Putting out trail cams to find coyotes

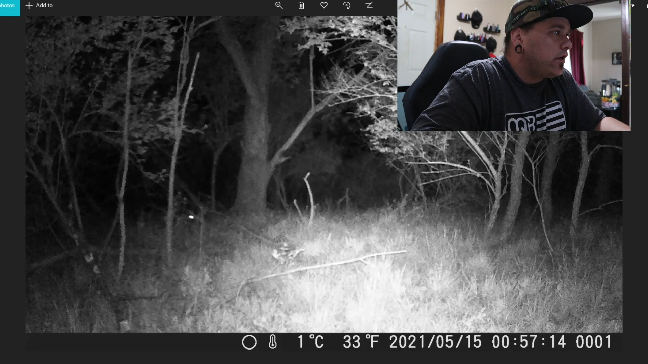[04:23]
There's something glowing there. I'm not sure what that is. That could possibly be a coyote. Oh wow. Okay, now over here on to the right side. That looks about a foot tall. That might be a coyote or fox. I might have to go back out there and set up the trail cams in that location to see really what that is. Alright, we got a deer. Oh yeah.